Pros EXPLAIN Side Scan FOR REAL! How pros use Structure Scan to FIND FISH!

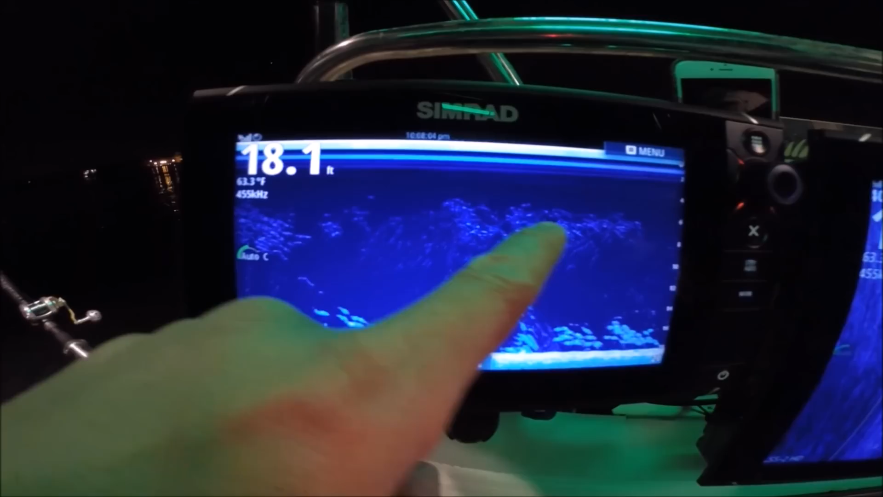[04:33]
On screen: depth 18.1 ft, water 63.3°F
We have our lights out right now. We can see the spearing and the lights all up in here. 8-9 feet down, 5 feet down.
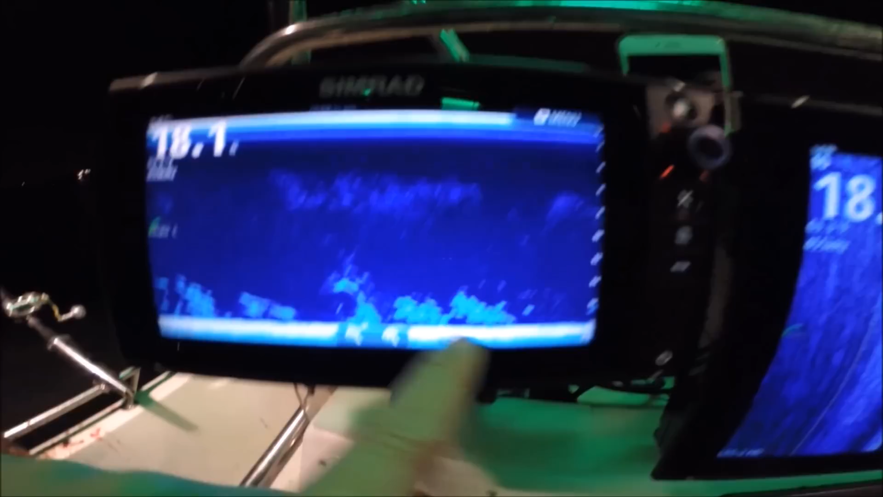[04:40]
All the way on the bottom here, that's all bunker. It's all menhaden.
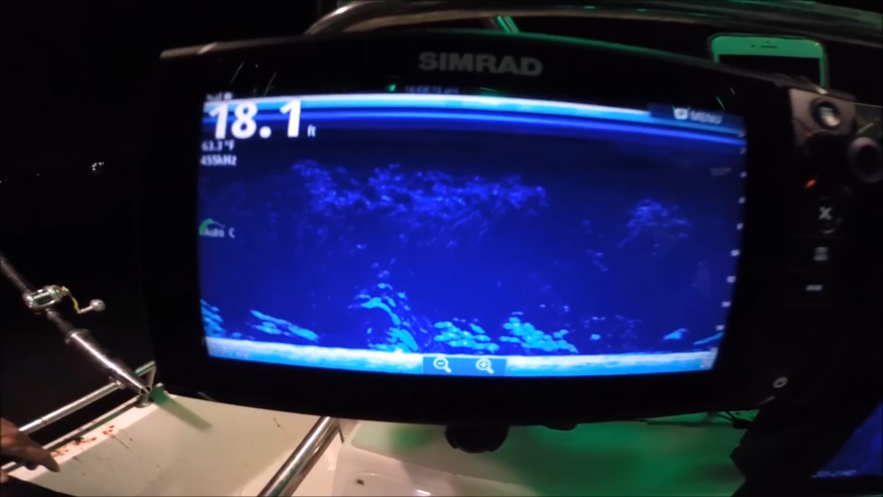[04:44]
On screen: depth 18.1 ft
Some people call spearing silver sides, as they are up here. And on the left and right, you can see the same thing.
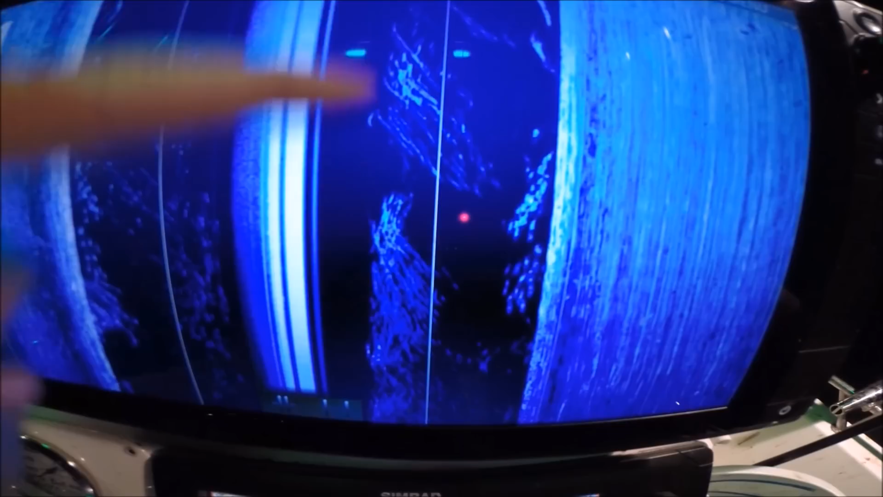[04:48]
The spearing up here, a little closer to the boat, higher in the water column. A little lower in the water column is the bunker.
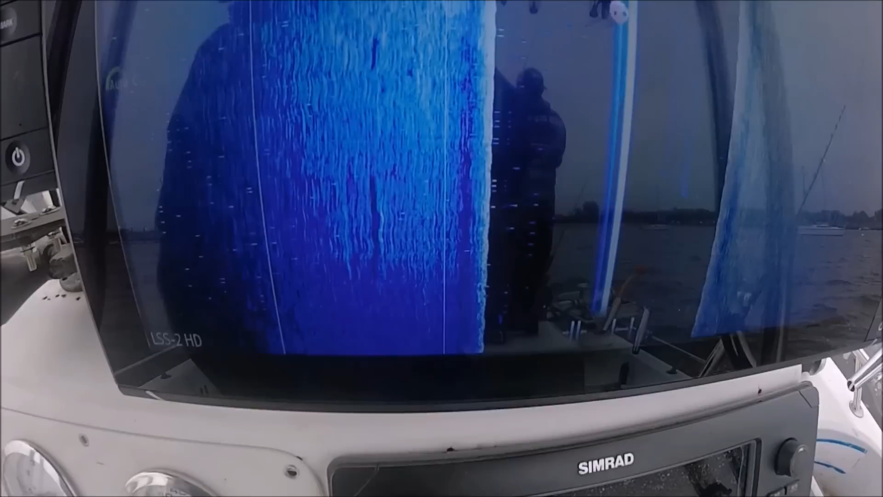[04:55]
Okay, we're anchored up, not moving in the structure scan. These are what bass look like here.
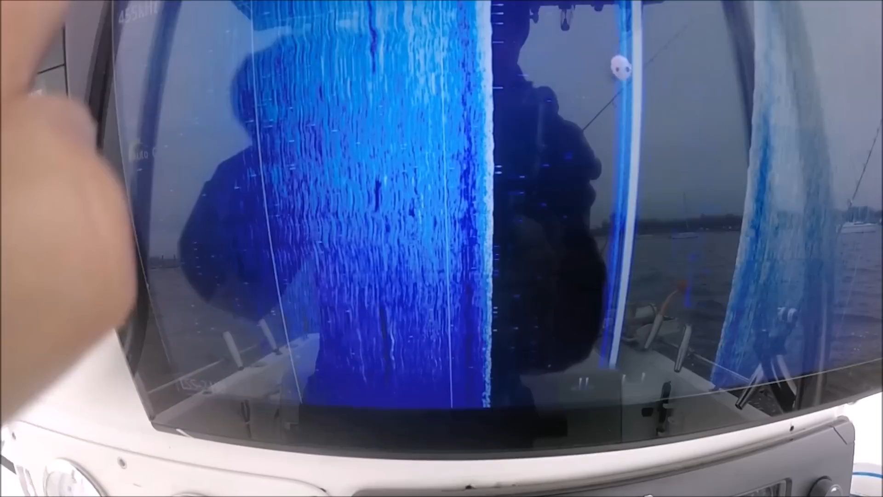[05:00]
What gives them away really quickly are the shadows.
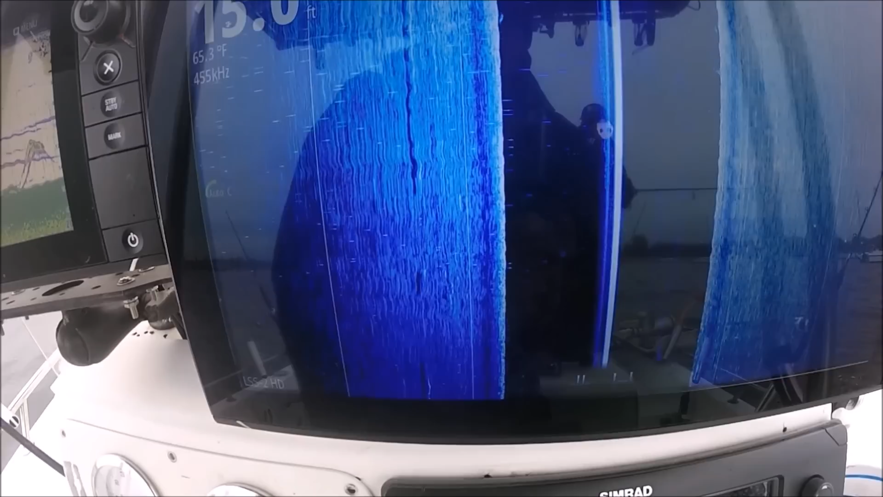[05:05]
Here you go, another double arch. Double arch usually strike bass.